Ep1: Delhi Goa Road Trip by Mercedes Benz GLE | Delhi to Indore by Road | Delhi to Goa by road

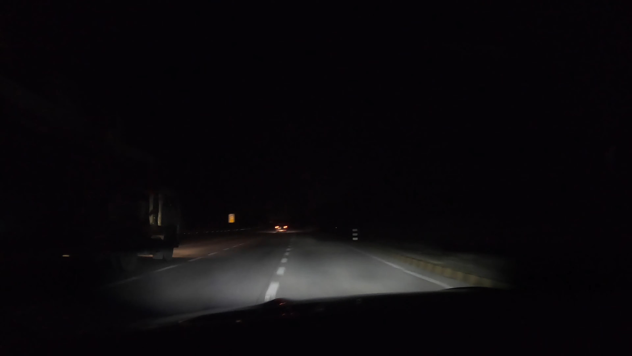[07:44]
कैश लेके चलिए, दैट विल चेंज बेटर होगा वो आप सबके लिए, मतलब हमारे लिए भी, कि आपको चेंज इधर उधर नहीं करना पड़ता है। अभी सुबह भी टाइम लगेगा अब सनराइज़ होने में,
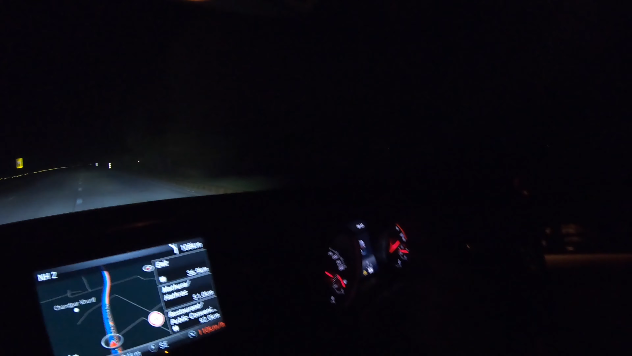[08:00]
क्योंकि ठंड है बाहर का टेम्परेचर 3.5 degrees centigrade है। हम तो सारी तैयारी करके निकले हैं यहाँ से, ब्लैंकेट्स वगैरह सारा कुछ है, क्योंकि विराज है साथ में। हाँ यहाँ से अपने इंदौर पहुँचते वेदर प्रेजेंट हो जाएगा वहाँ पे, या फिर हम उसके बाद हमारा गोवा है तो गोवा का तो बिल्कुल ही हमें डिफरेंट टेम्परेचर मिलेगा।
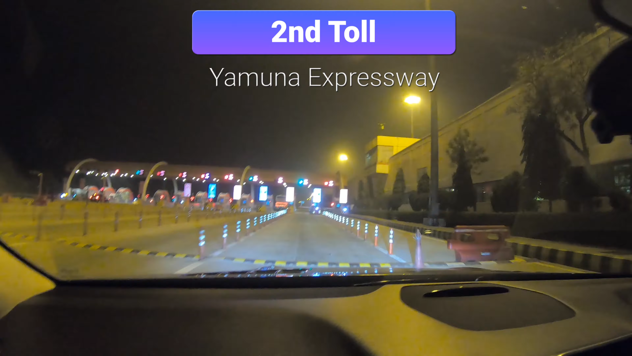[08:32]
सेकेंड स्टॉल को क्रॉस करने के बाद में मिलते फर्स्ट डे। अच्छा जिस यहाँ पे अराउंड 11 किलोमीटर्स के बाद लेफ्ट साइड में जो अच्छा यहाँ पे आपको सारे फूड जॉइंट्स मिलेंगे साउथ इंडियन,
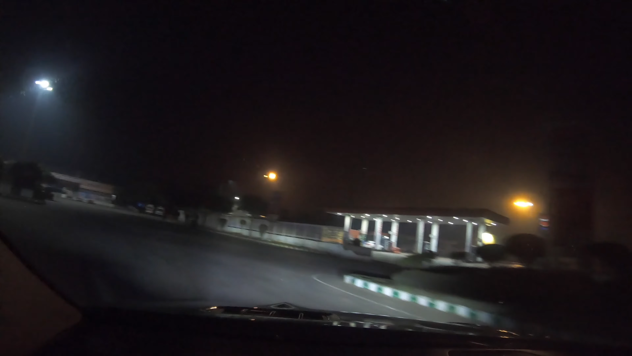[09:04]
इन केस आपको नाइट्रोजन फिल कराना है तो इस पेट्रोल पंप पे नाइट्रोजन भी हो जाता है फिल, अदरवाइज रेस्ट रूम्स और वो सब फैसिलिटीज ठीक हैं।
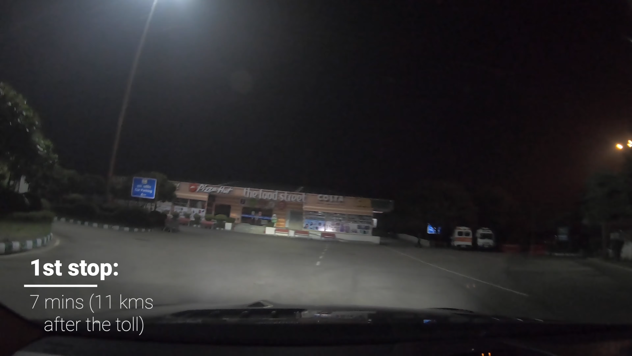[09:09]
तो कुछ बंद है तो हम छोटा ब्रेक लेंगे, 5 to 10 minutes का ब्रेक लेंगे यहाँ पे।
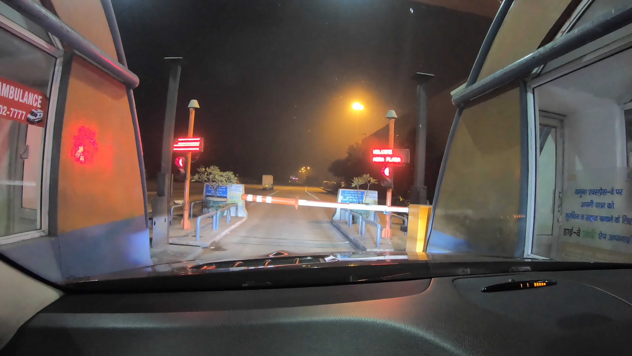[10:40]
नाउ वी आर अप्रोचिंग आगरा. यमुना एक्सप्रेस वे वी गॉट 3 toll. उसके बाद जो ताज एक्सप्रेस वे भी एक और टॉल मिलेगा जहाँ पे कि आपको अगेन 35 rupees पे करना पड़ेगा, दैट टू कैश.